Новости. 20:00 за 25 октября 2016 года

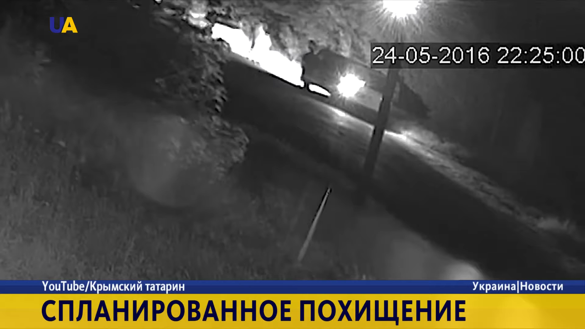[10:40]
Именно он и обнаруживал брошенную машину сына недалеко от дома. На записи с камеры наблюдения видно, как машину Эрвина останавливают какие-то люди. После короткой беседы неизвестные увезли его на микроавтобусе. В международной организации Amnesty International данный факт осуждают и требуют незамедлительно освободить Ибрагимова или предъявить ему обвинение.